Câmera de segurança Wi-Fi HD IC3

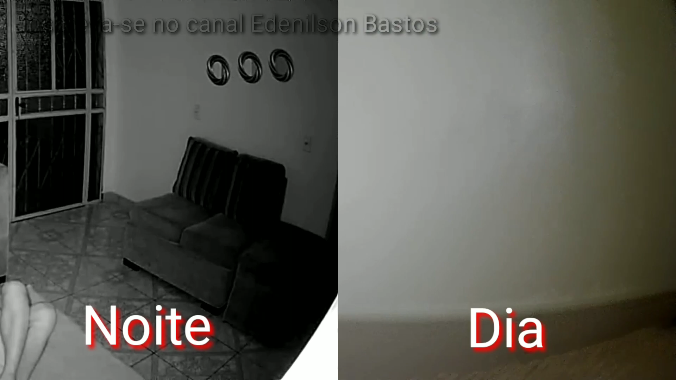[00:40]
O produto oferece visão noturna, suporta cartão microSD de até 128GB para armazenamento das gravações. Além disso, a câmera conta com um sensor de movimento, que detecta qualquer atividade no ambiente e envia notificação para o smartphone. No entanto, não faz gravação de imagens contínuas.
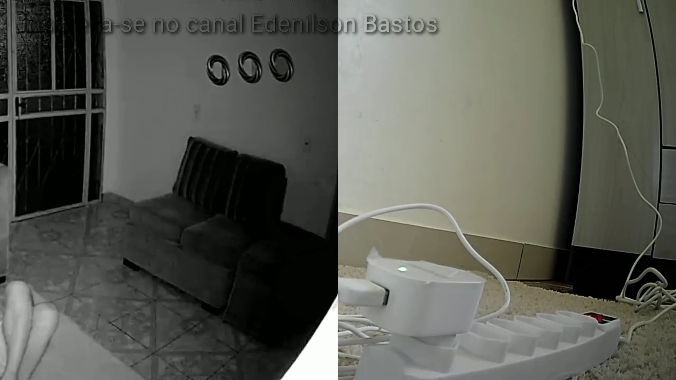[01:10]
Na parte da frente, estão a lente da câmera e o sensor infravermelho para gravação no escuro.